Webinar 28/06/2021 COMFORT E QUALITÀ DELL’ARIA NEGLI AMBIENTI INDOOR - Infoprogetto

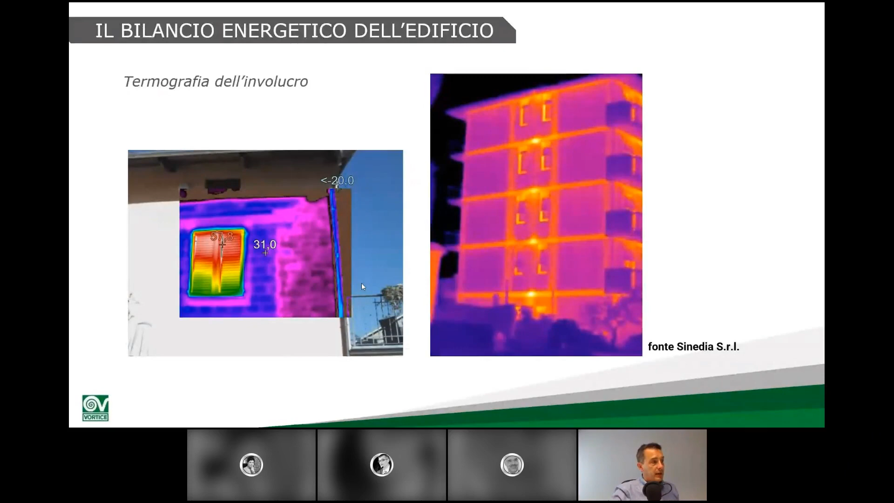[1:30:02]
le murature già più in dettaglio riesco a vedere la parte più viola che è pietra la parte più scura che invece sono mattoni sono quattro murature diverse quindi già lì posso andare a capire molte cose queste sono termografie interne fatte nell'edificio ci fosse umidità o altre macchie in questo
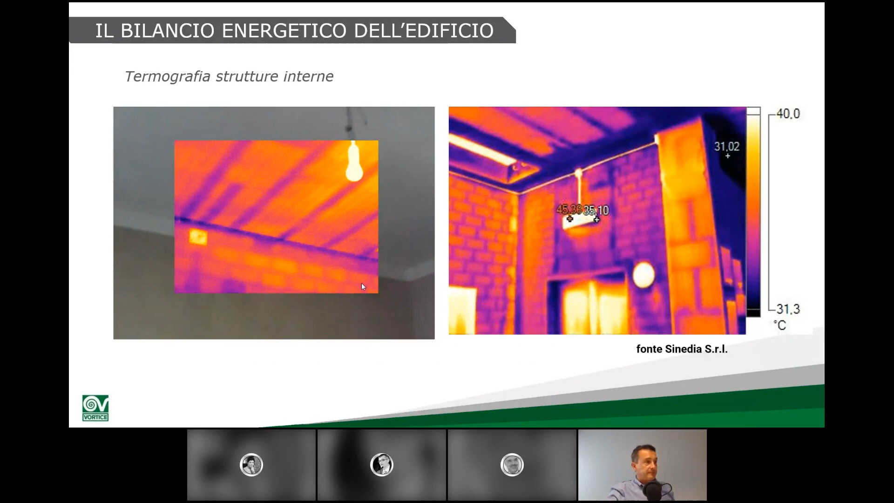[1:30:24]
On screen: scale top 40.0°C, scale bottom 31.3°C
in questo immobile le avremmo le avremmo già viste con la termografia questo invece sono problemi impiantistici a destra un termosicone non funziona a sinistra nessun problema sono impianti degli anni 50
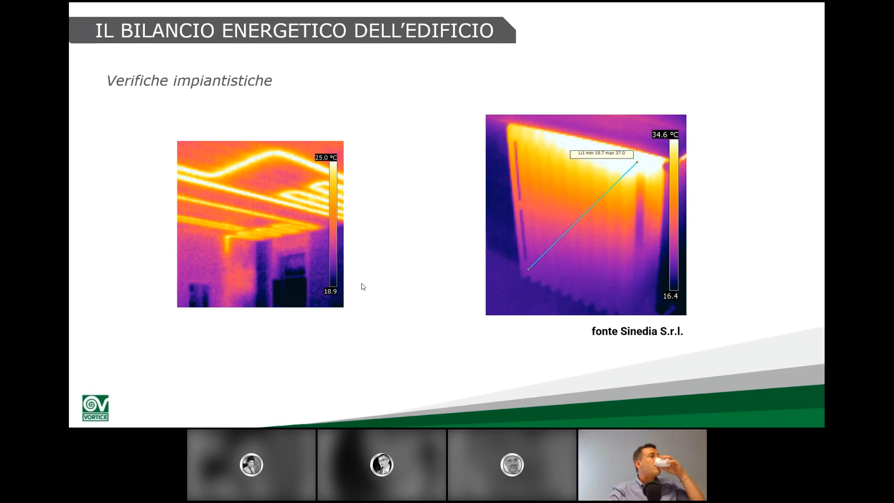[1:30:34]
facendo un rilievo di questo tipo che ci consente anche di andare a capire se ci sono passaggi d'aria particolari attraverso l'involucro questa è un'immagine di un blower door test il blower door test non mi dilungo sulla spiegazione che cos'è è un test che permette di comprendere se c'è una se ci sono spifferi o passaggi d'aria incontrollati nell'edificio solitamente viene fatto per gli edifici che sono
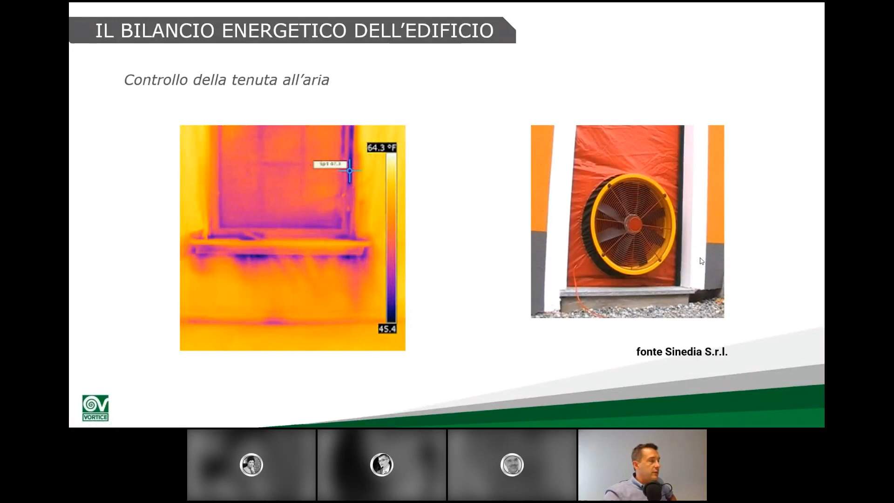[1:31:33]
On screen: scale top 64.3°F
enorme passaggio d'aria attraverso un davanzale se lì dentro passa aria calda e umida e nell'impianto non c'è la ventilazione nella casa non c'è l'impianto di ventilazione o ventilazioni puntuali probabilmente sotto quel davanzale ci sarà muffa e si formeranno marciscenze nella struttura immaginiamoci se quella casa fosse di legno altri esempi di monitoraggi su edifici esistenti questo è
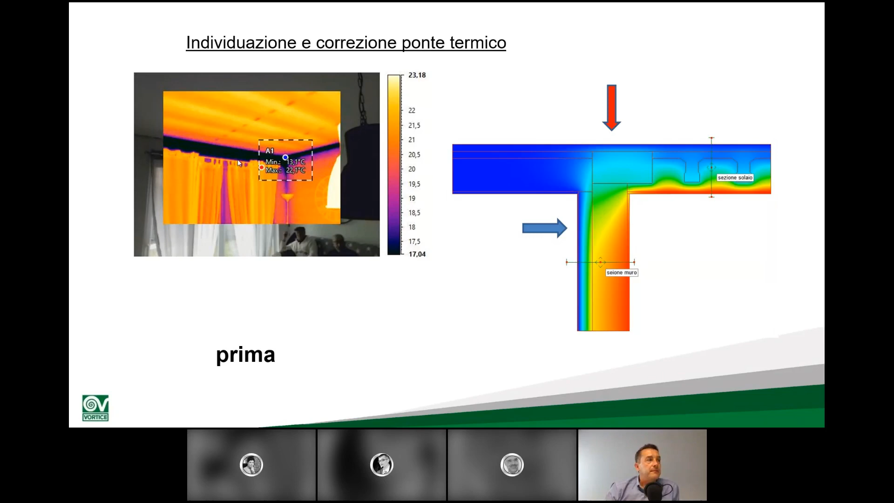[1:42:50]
messo in collegamento con il muro che la parte sotto portava ad avere un punto freddo proprio in quello spigolo e di conseguenza la condensa la muffa in questo caso andando a intervenire sul
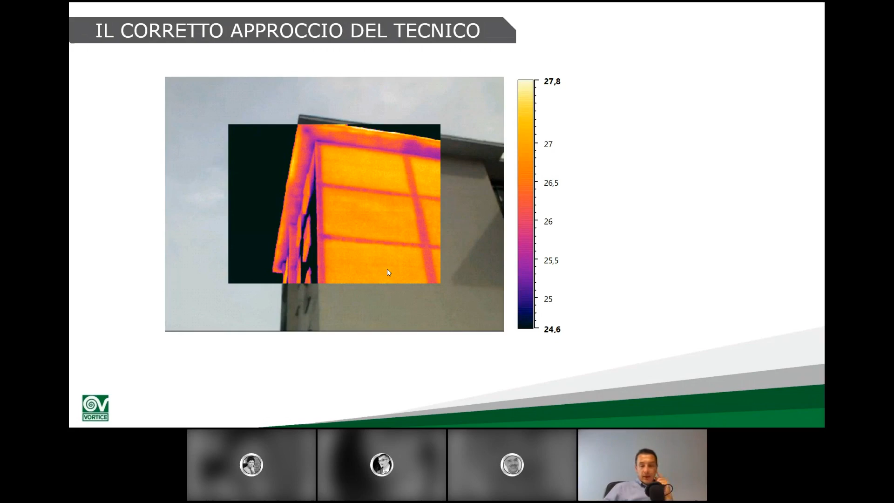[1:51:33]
produce qualche decina di grammi all'ora di acqua anche quando dorme siamo stati chiamati perché c'era un tubo nascosto secondo i due condomini in realtà abbiamo trovato una situazione di questo tipo abbiamo trovato addirittura in un appartamento una controparete interna fatta solo sulla parte centrale non sulla parte d'angolo per cui l'umidità nell'angolo era bassissima l'umidità la temperatura interna un po' più bassa di quello che dovrebbe essere quindi l'umidità che veniva dalle altre stanze andava a concentrarsi in quella stanza lì e
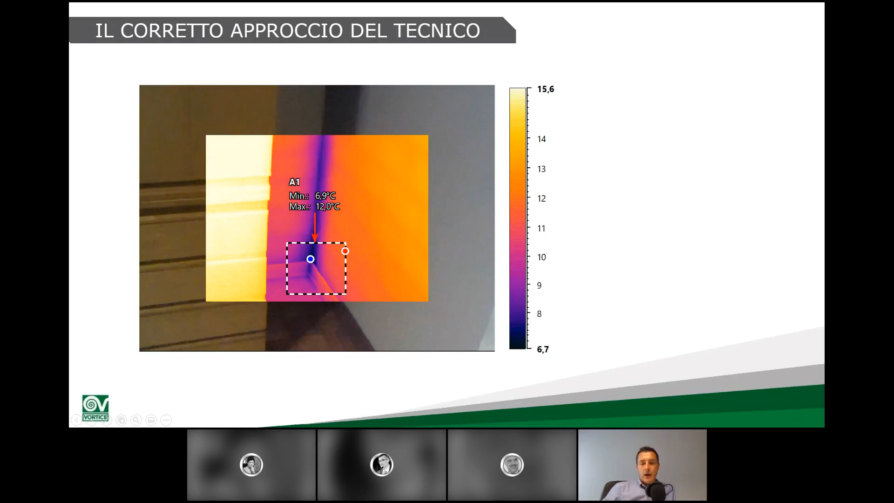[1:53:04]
On screen: min 6.9°C
essendo sotto le montagne questo per dirvi appunto che già adesso succedono queste ci sono queste situazioni per cui andiamo a domandarci cosa succederà quando andremo a coibentare tutti gli immobili ecco il monitoraggio di queste stanze ecco non umidità elevatissima come dicevo arrivava al 70% comunque già elevata ma non